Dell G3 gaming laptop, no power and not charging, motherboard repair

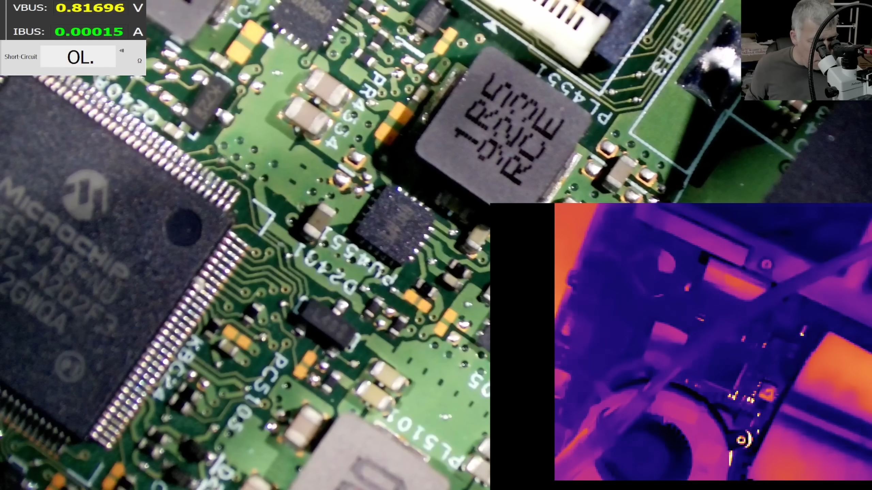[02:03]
So uh, I'm gonna comb with the power. Exactly on this capacitor here.
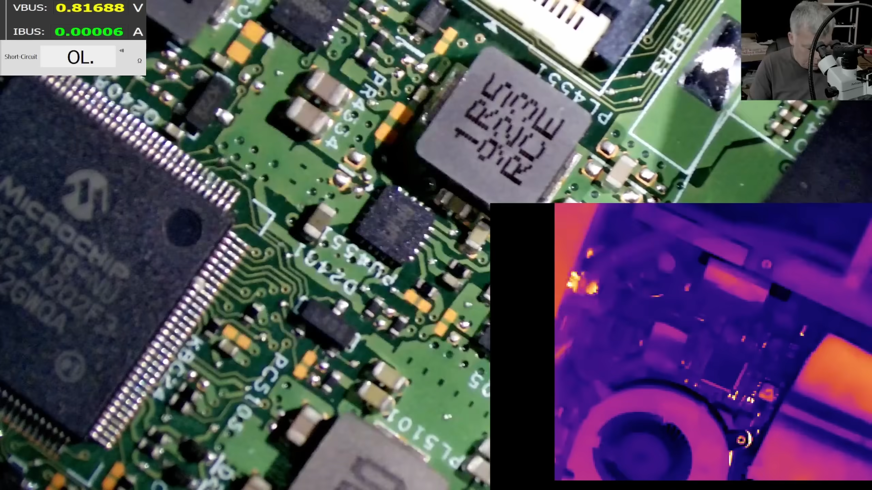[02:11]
Uh, here. And it's taking 600 milliamps. And I can't see anything on the motherboard.
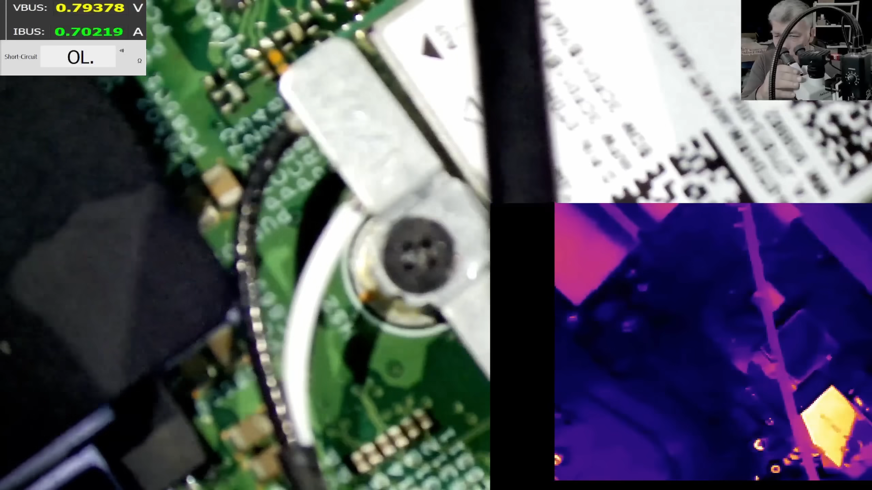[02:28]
Huh? No, no, nothing is getting hot.
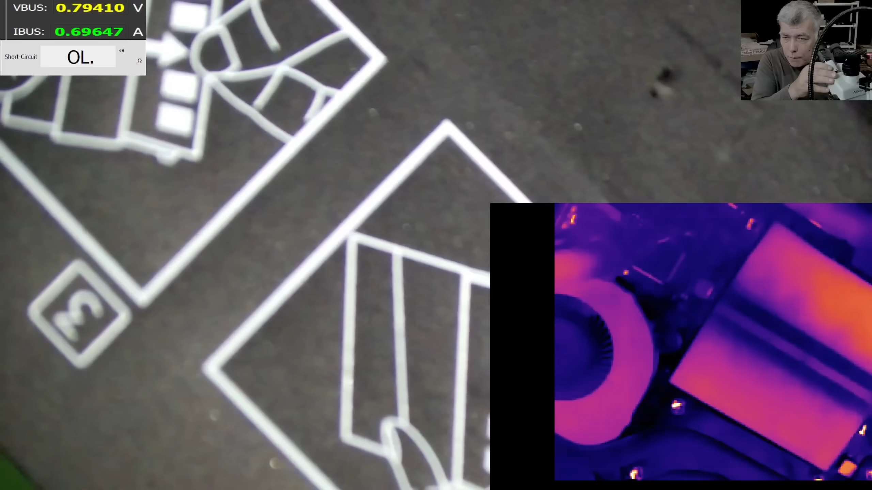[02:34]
You think the RAM is getting hot? No, no. Let's uh, raise the current. So I'm gonna raise the voltage, and the current is going to two amps. But still, I can't see anything.
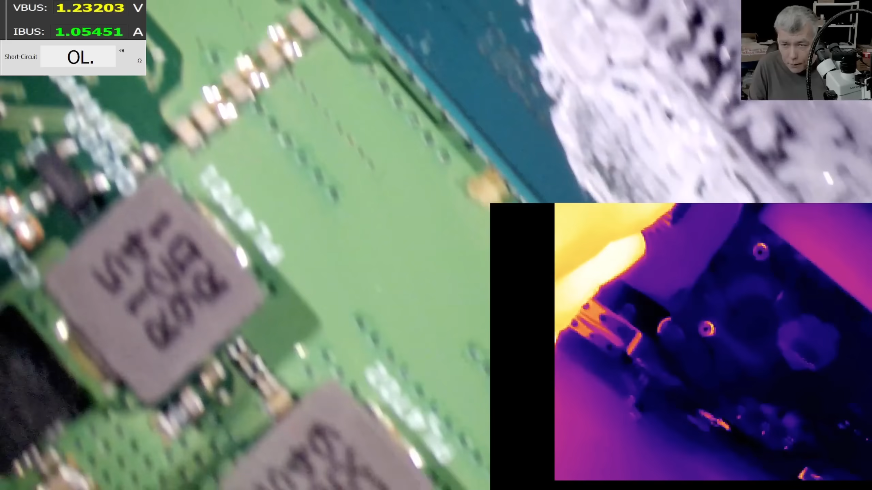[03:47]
So combing with current exactly there, and it's taking like one amp, and what is getting hot that?
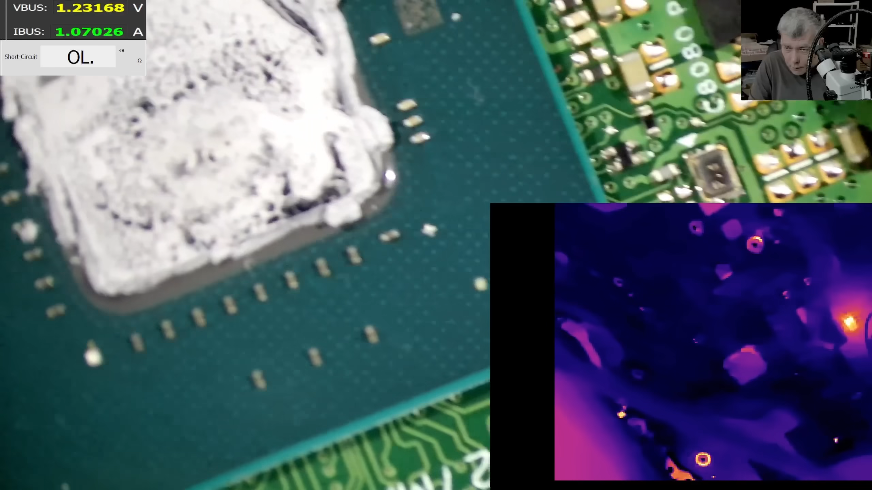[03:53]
What is that? One second. Okay, that's bad.
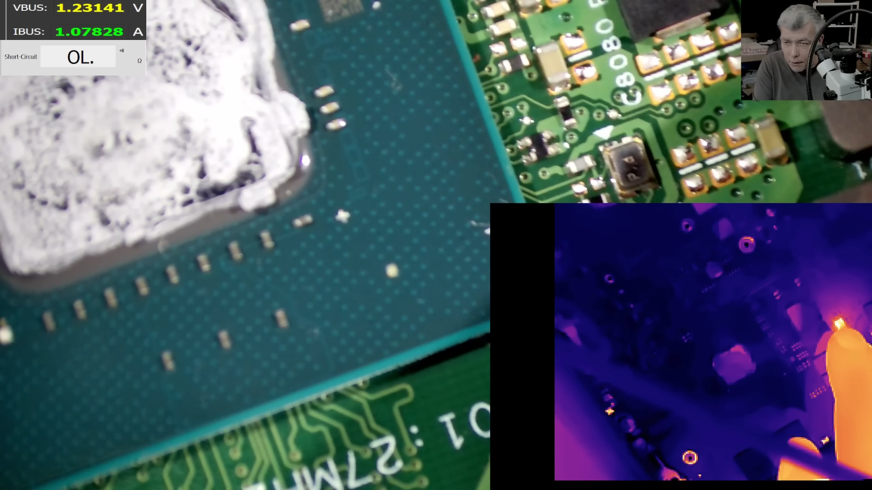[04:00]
You know what is that? Is Is this one. And it's not that bad. I'm gonna tell you why it's not that bad. Because that's a monality driver. And I know this monality driver, yeah? When it's getting shorted, because check here.
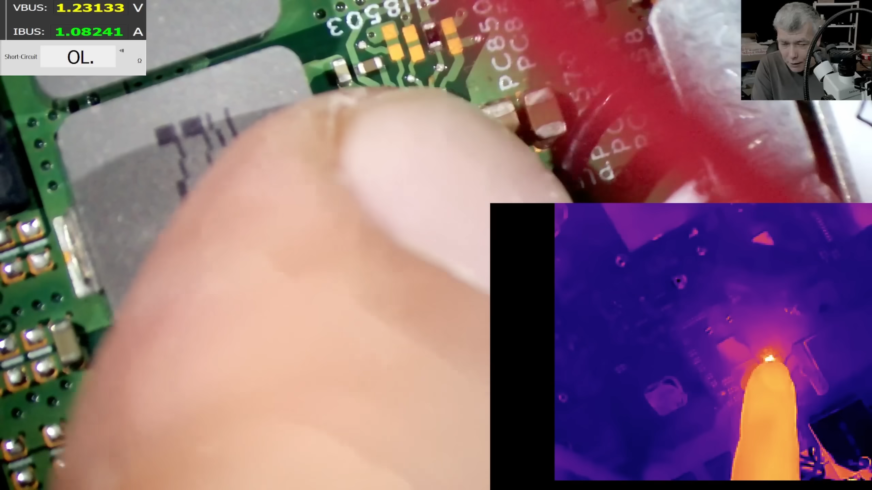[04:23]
Check here, yeah? You see the monality driver getting hot, right?
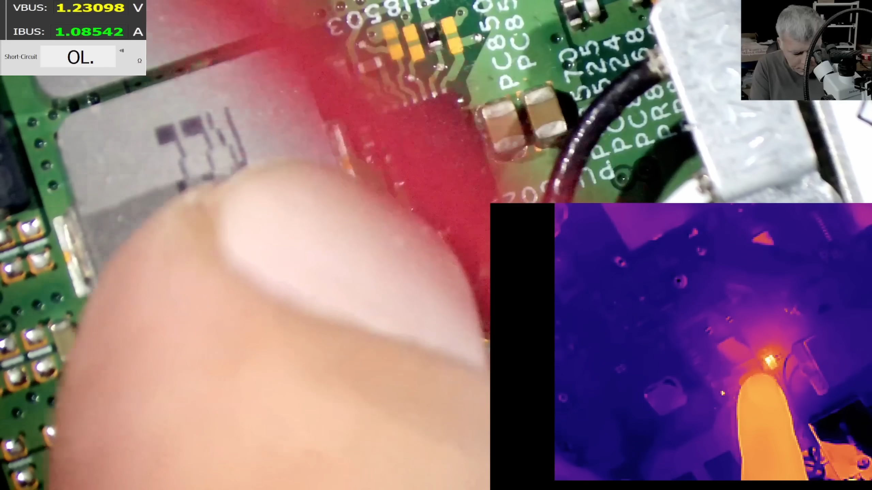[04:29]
Okay, this one is shorted to ground. It's not shorted for the GPU, because you'll see the GPU getting hot. But you don't see, you see, the GPU has the same color. It's cold.
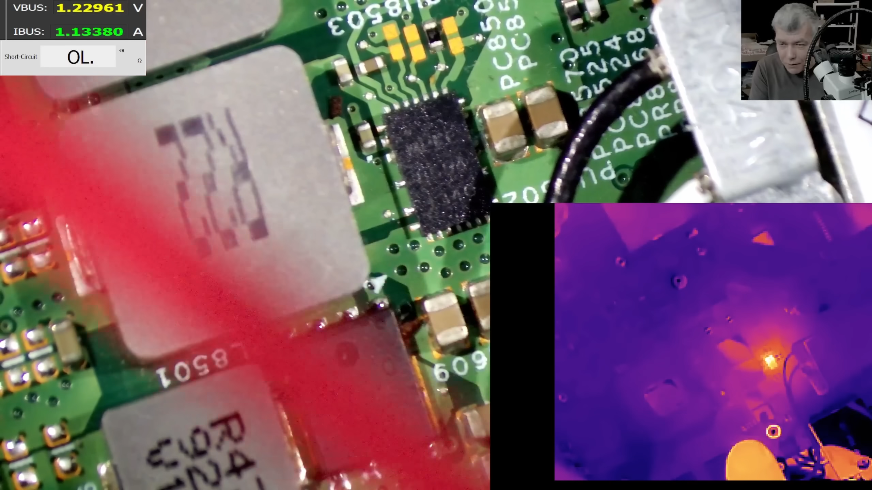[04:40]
So the GPU is not shorted. Because this is a very smart, a very smart monality driver, has a catastrophic detection circuit. So usually, the high side MOSFET is getting shorted.
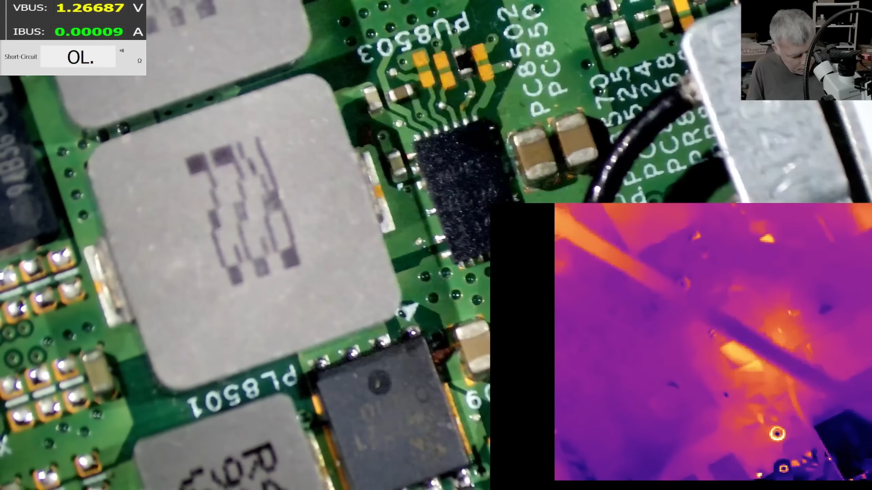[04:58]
And the next cycle, he will switch to ground, the low side MOSFET.
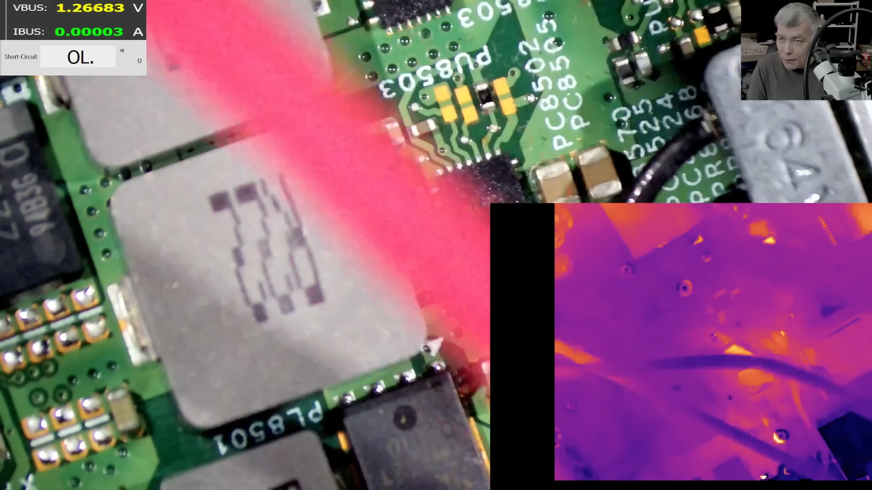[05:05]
And it will protect the output. It's not the first time I'm finding this monality driver actually
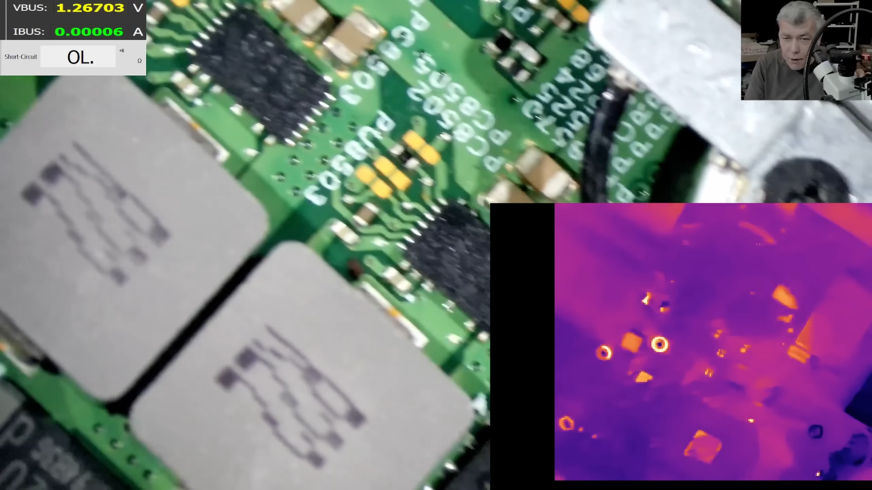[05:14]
saving whatever is connected to the output, the CPU or the GPU. So let's take out the Wi-Fi card, because it's near.
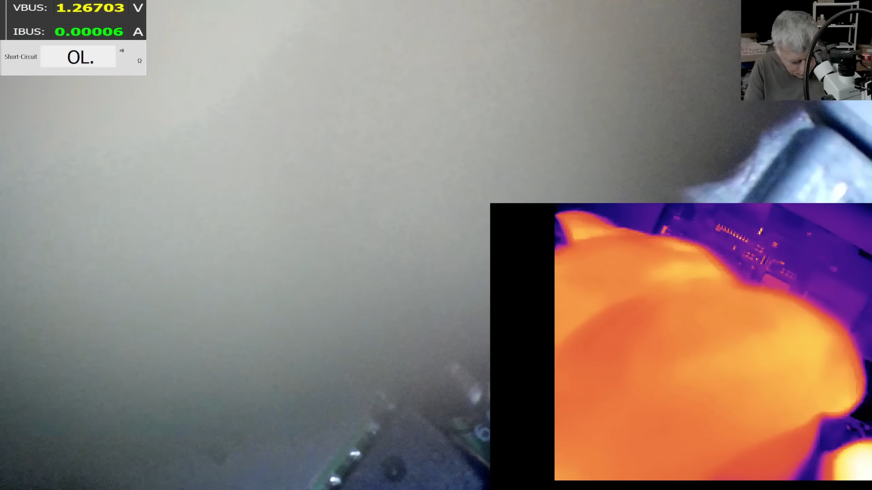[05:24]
And let's replace the chip. Now we have to disconnect the battery. The battery is disconnected. What monality driver it is? A694, A694, yeah, that's the one.
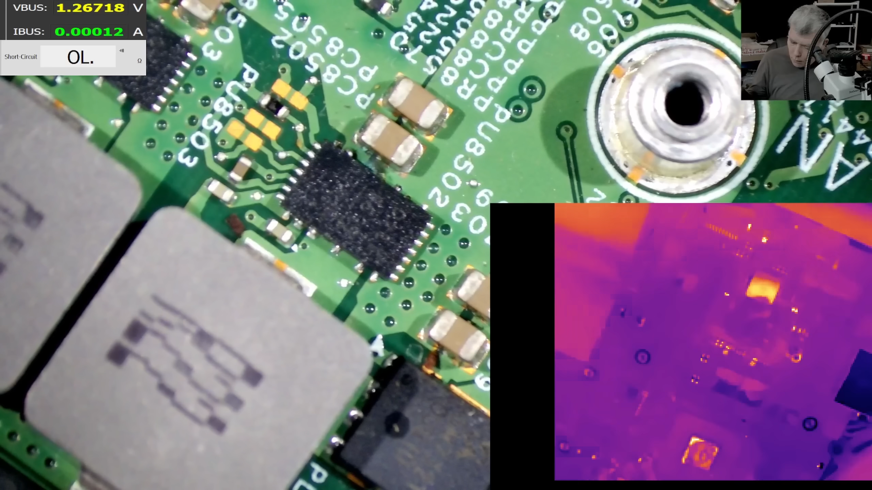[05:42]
Hot air. 100, 480 degrees. I mean, we can see that like a solder ball. You can see it, yeah.
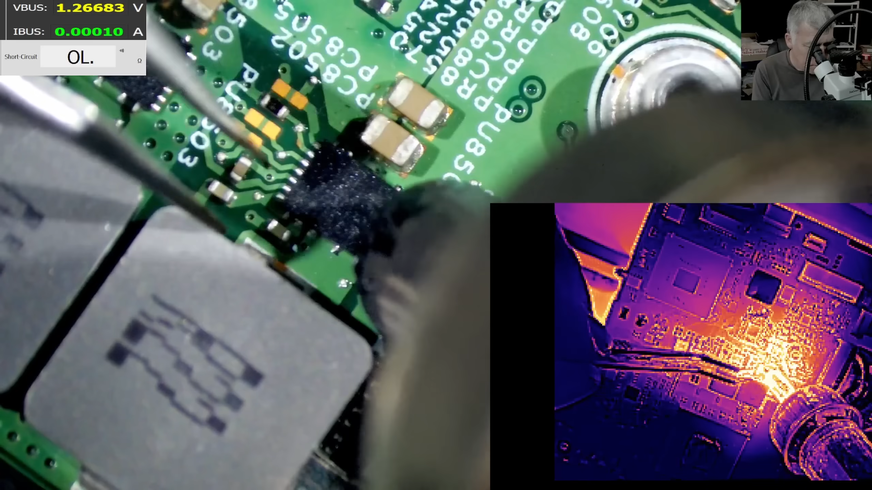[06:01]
What is this? It's not liquid damage, no. Capacitor is moving.